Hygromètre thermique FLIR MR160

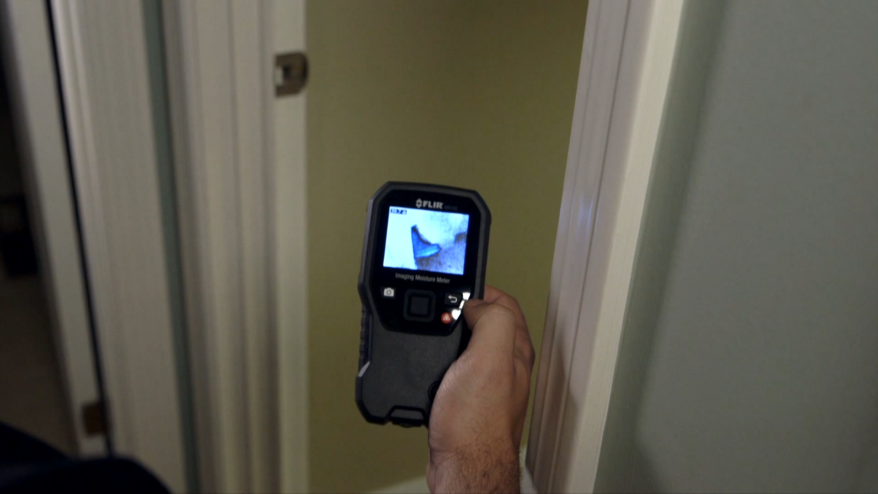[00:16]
Présentation du nouveau FLIR MR1-60, avec fonction IGM intégrée, mesure guidée par Infrarouge.
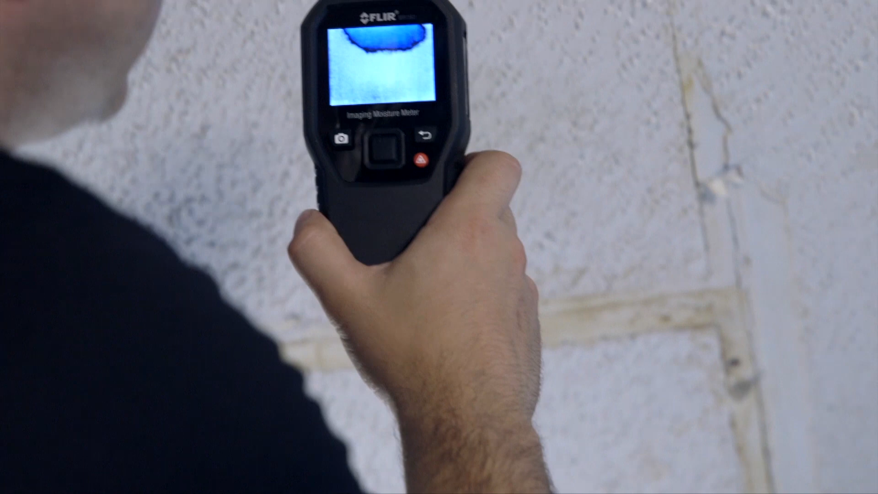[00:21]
Une technologie d'imagerie thermique performante de FLIR qui vous permet de voir les points froids cachés dus à une évaporation d'humidité.
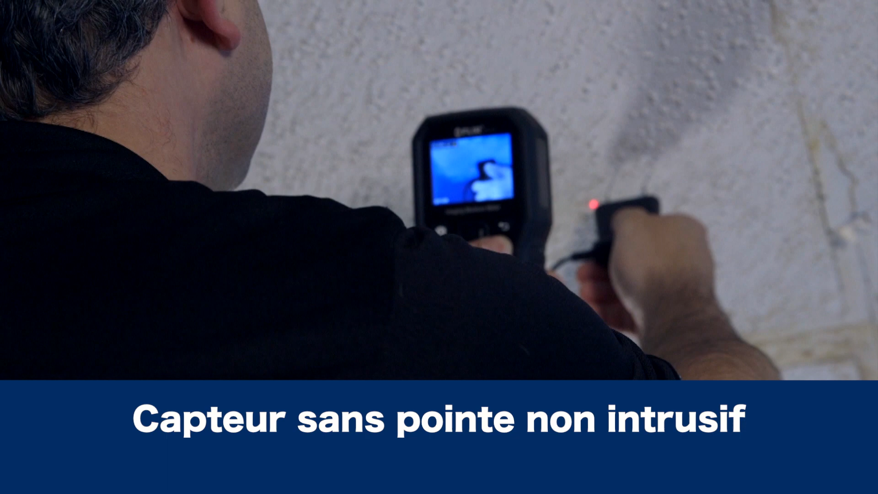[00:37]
Un capteur sans pointe intégré et une sonde à pointe externe offrent la souplesse requise pour mesurer et vérifier la présence d'humidité associée à un point froid.
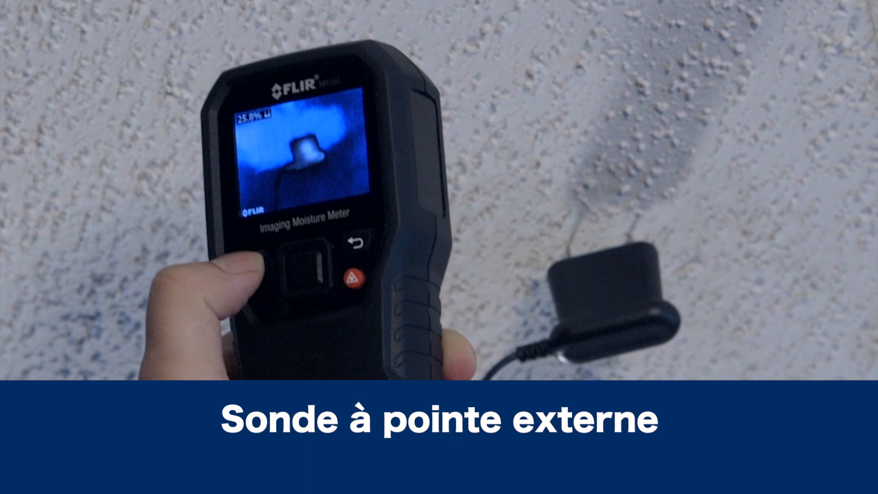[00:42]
Et ce, avant de sortir la scie.
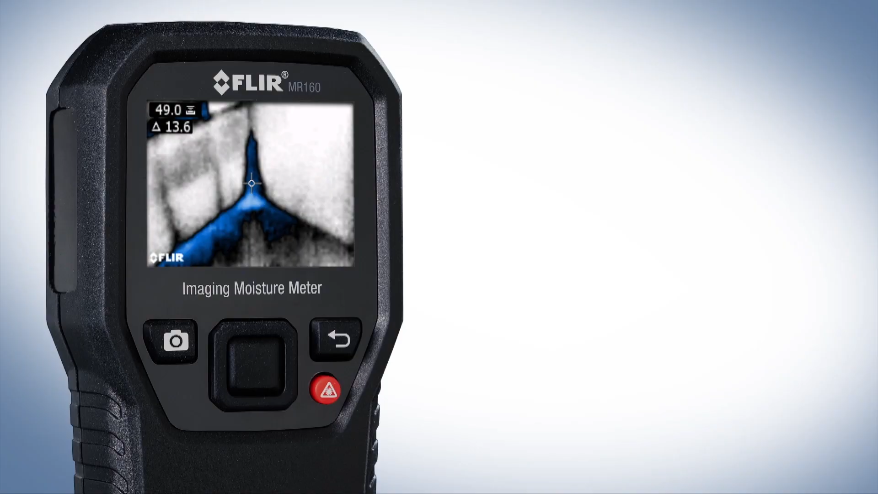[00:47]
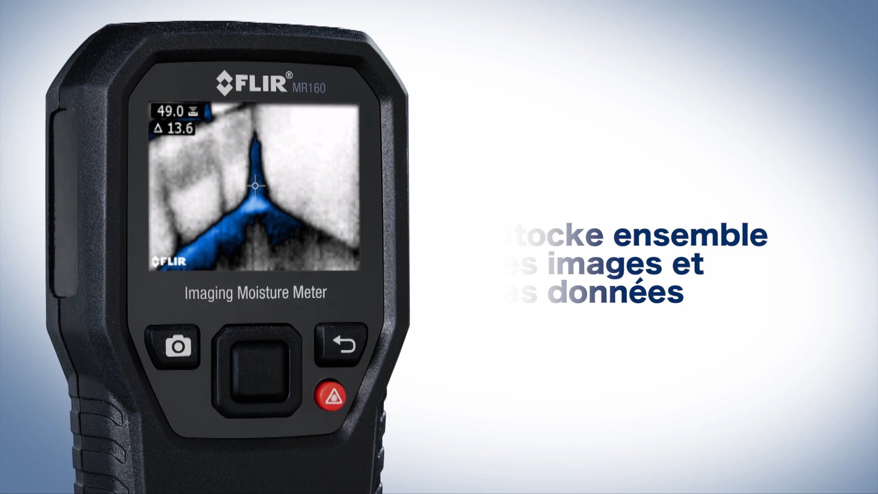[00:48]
Superposez les données sur l'image thermique et enregistrez l'ensemble directement sur le MR1-60.
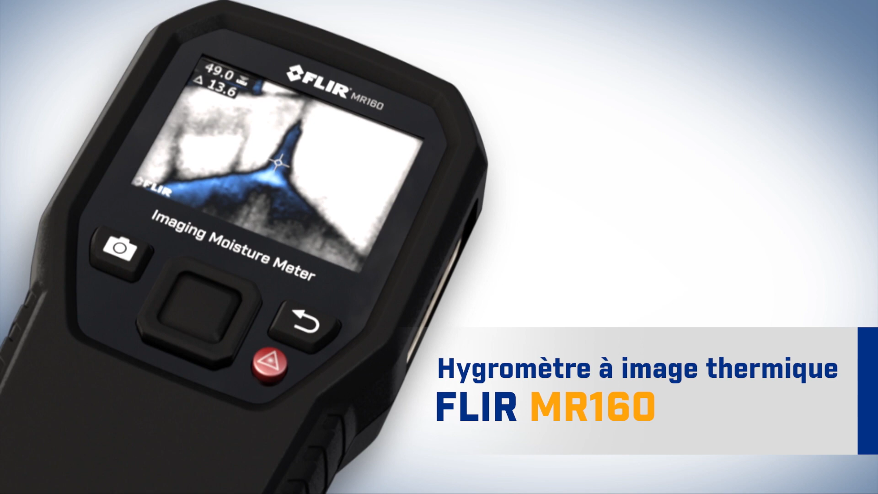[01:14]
Le tout nouvel hygromètre FLIR MR1-60 avec fonction IGM, un des outils de test et de mesure de nouvelle génération seulement chez FLIR.